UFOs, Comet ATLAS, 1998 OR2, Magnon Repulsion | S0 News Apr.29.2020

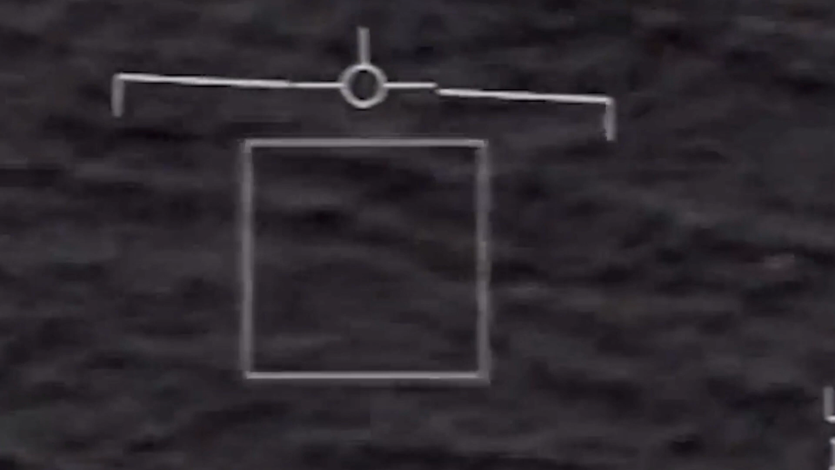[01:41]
Aliens are real. Life should be everywhere across the cosmos, and I think they've been here and are still here, okay?
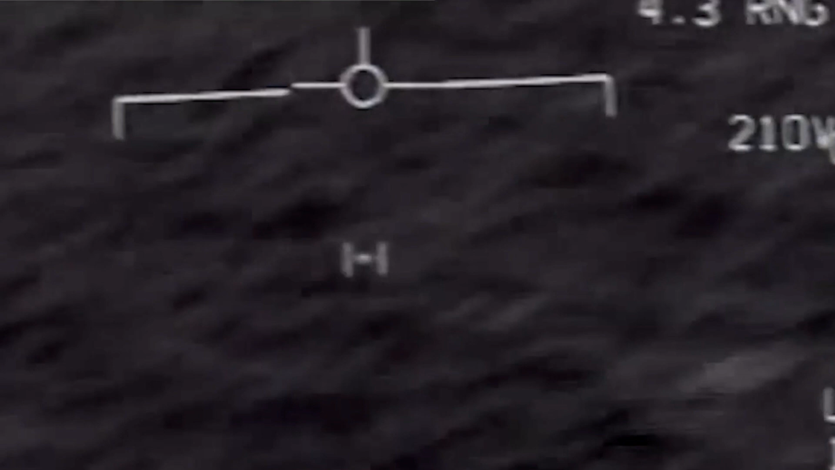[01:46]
But this is not aliens. This is re-engineered technology of the classified nature. There is a reason why the Navy has all the cool patents for these things, including this one, which actually made our plasma cosmology movie,